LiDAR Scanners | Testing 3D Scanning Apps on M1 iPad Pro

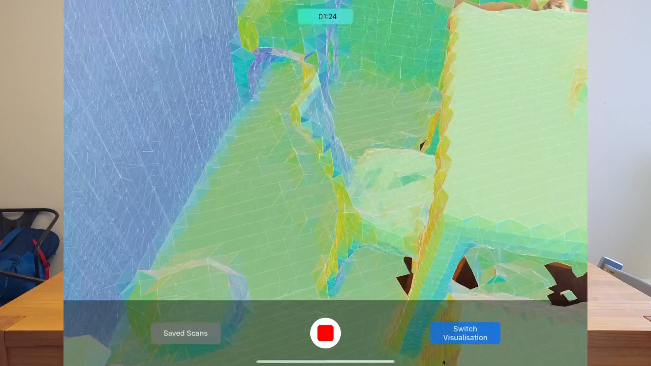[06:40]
you can see a building so is it good to be
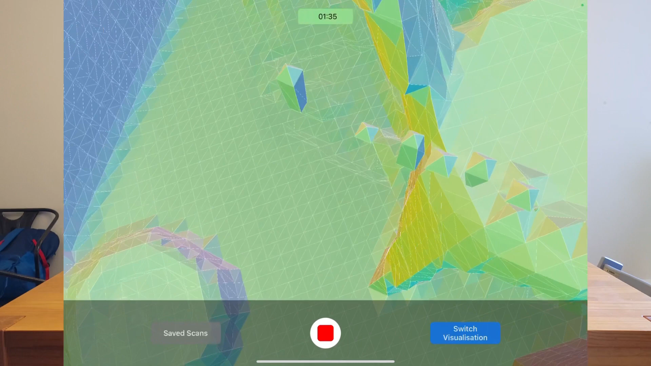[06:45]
moving close to the object the other have told me not
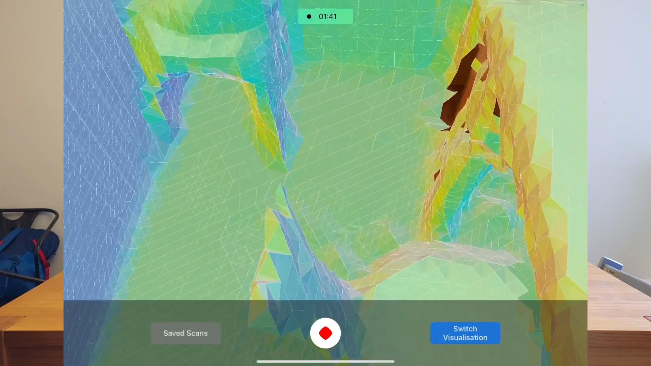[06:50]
to get too close to the object but this is a pretty good span so far I'm just going to continue
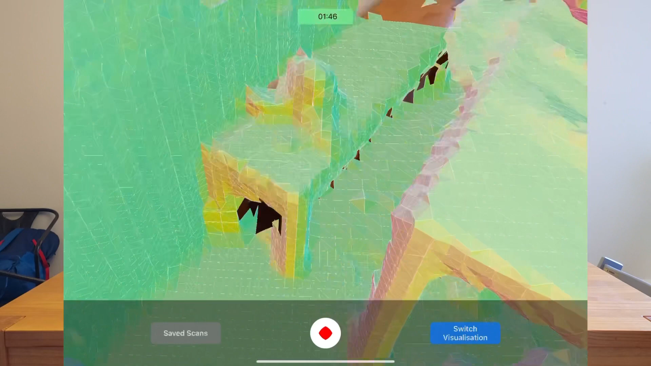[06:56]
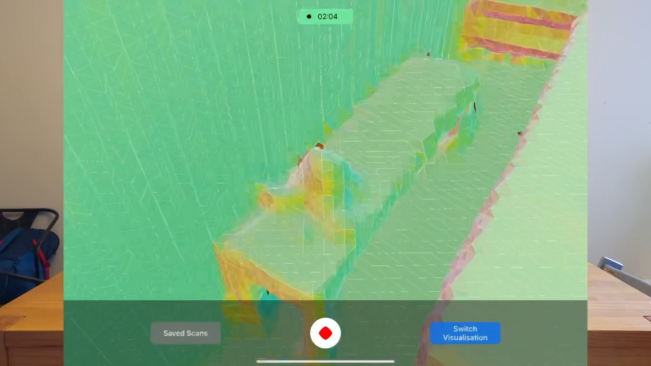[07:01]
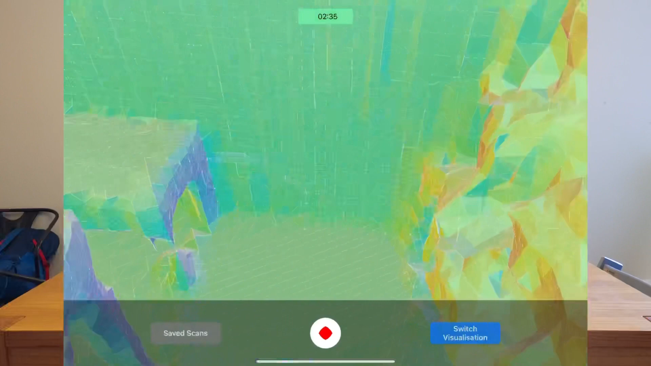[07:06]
that is very impressive it's starting to get a little bit haywire because
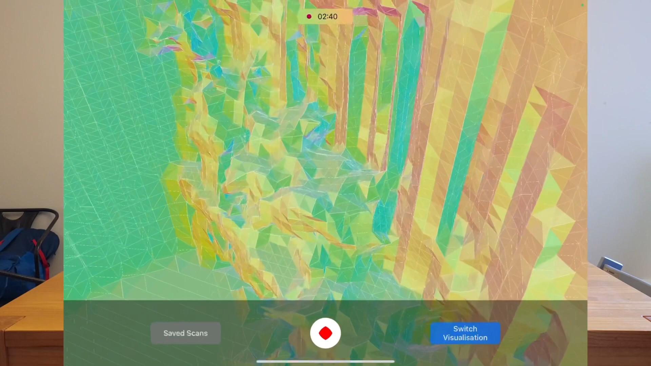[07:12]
because of the blind but I am still impressed that it's trying its best
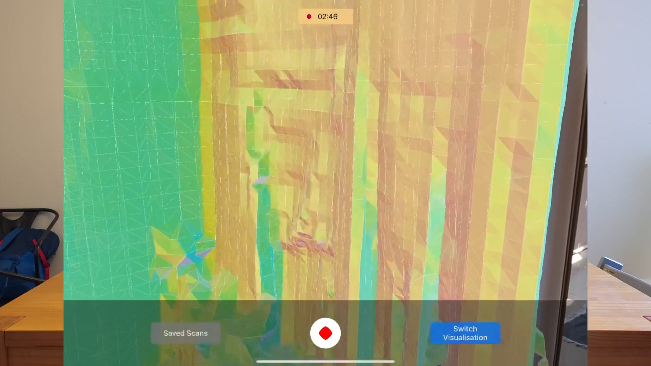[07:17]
to just grab as much detail that is very impressive
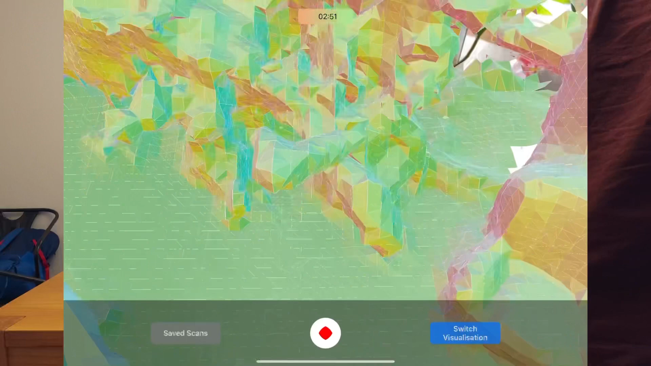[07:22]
so I think it's having a hard time with the actual base but it knows the flowers are there
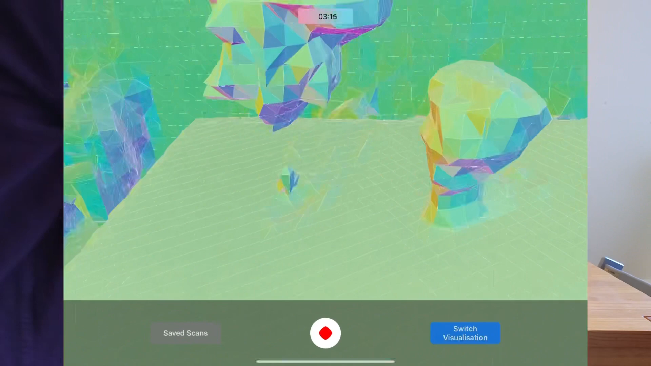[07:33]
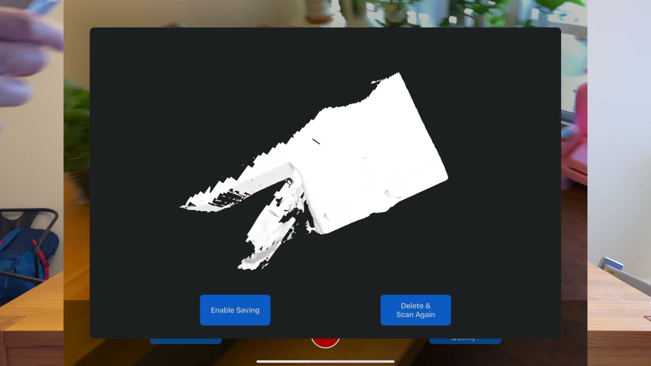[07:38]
okay that is a pretty good scan you can see that it scanned the
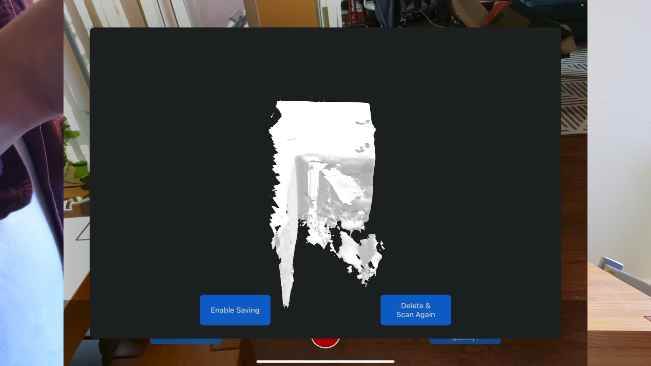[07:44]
outside check that out oh man that's amazing that's pretty impressive
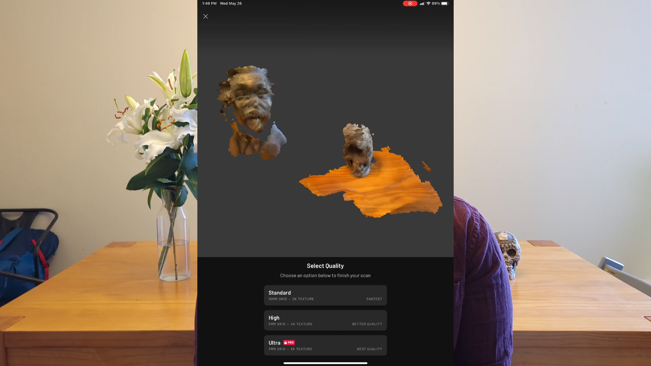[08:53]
scan you know like the depth of the skull which was pretty up which was should be pretty
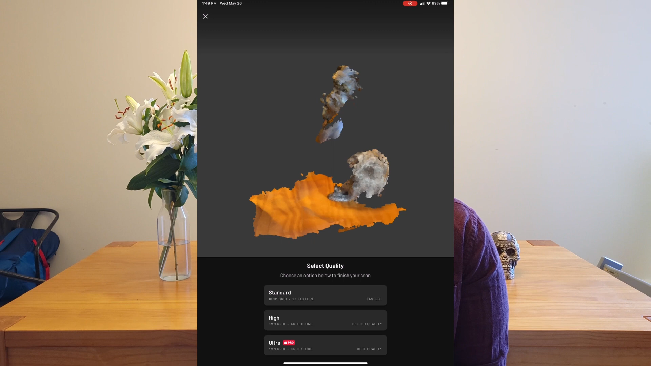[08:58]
obvious it's right there didn't work so let's do another scan
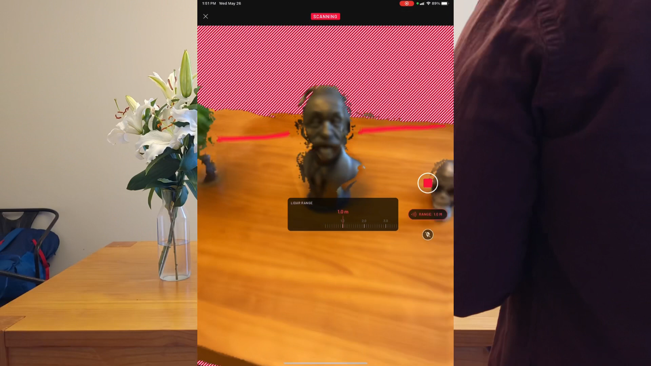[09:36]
want to see it so you want to see it if you want to move back and forward towards an object all the time I mean if you want to be accurate
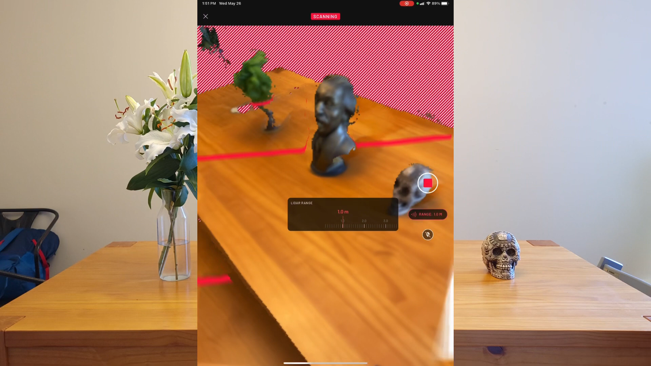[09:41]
maybe it's really scanning like this get a good read
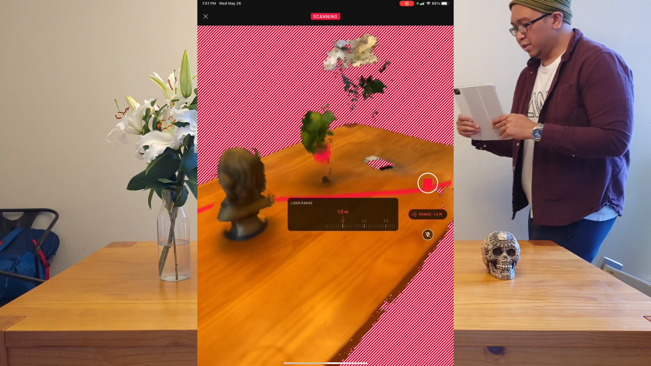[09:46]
let's get the height of these objects in you can see it's having a hard time with that uh
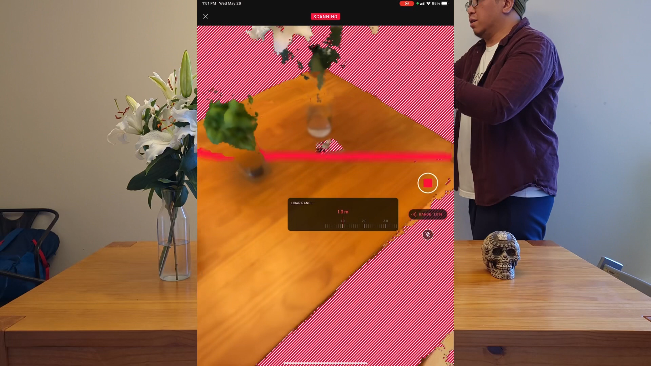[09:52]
it's a reflection okay we've got the table so